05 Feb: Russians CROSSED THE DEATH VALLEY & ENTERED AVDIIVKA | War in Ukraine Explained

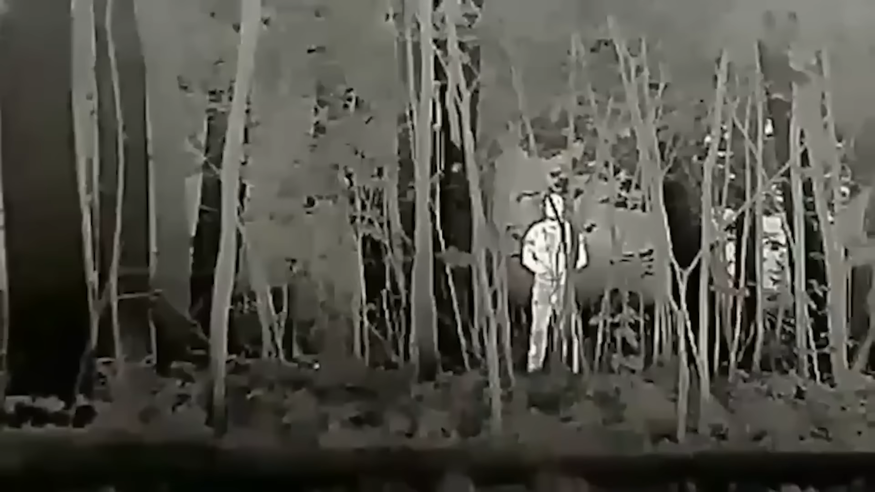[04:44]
Another source alluded to the fact that a special new technology was used to ensure that assault units remained undetected for as long as possible. The analysts concluded that Russians used the so-called invisibility cloak against thermal cameras, which is exactly what Ukrainians are heavily relying on to monitor the perimeter at night.
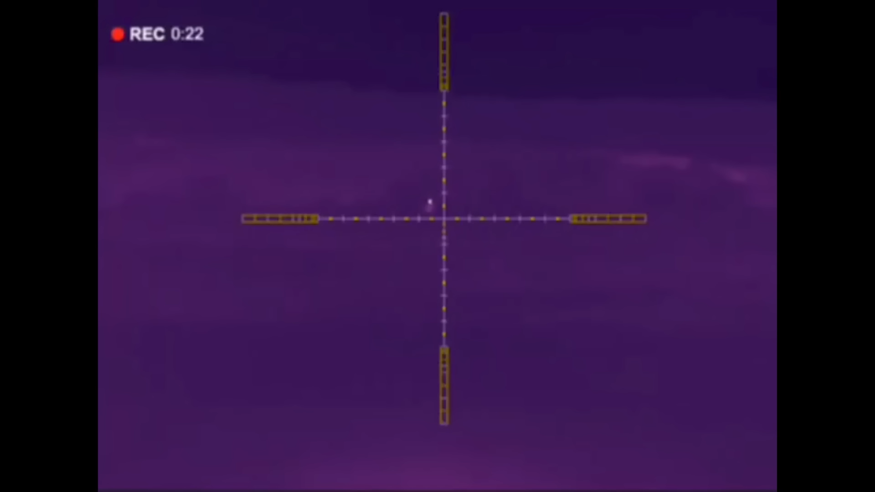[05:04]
Now Ukrainians need to adjust their practices to monitor the region more effectively and use a combination of night vision thermal cameras and movement detection systems.
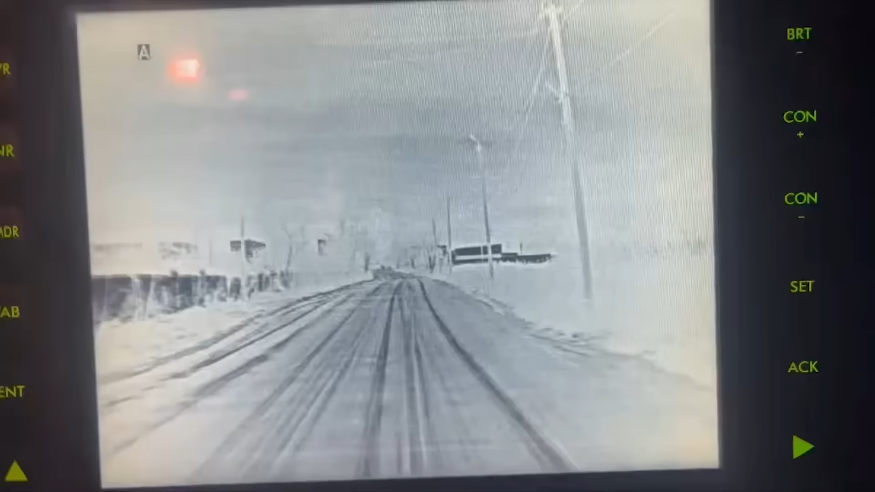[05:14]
All these tools are already available, there is just a question of quantity.